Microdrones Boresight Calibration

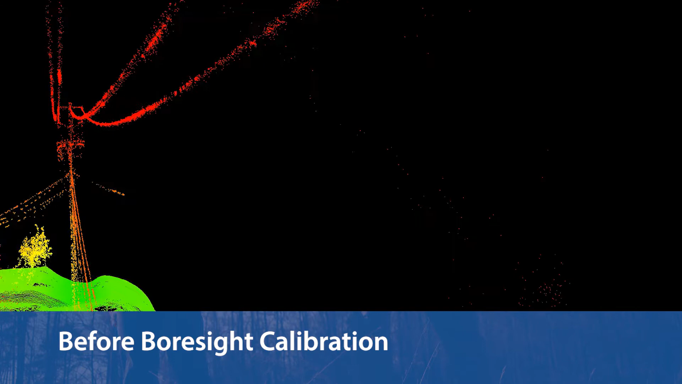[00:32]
applied to geo-reference the data set without any boresight bias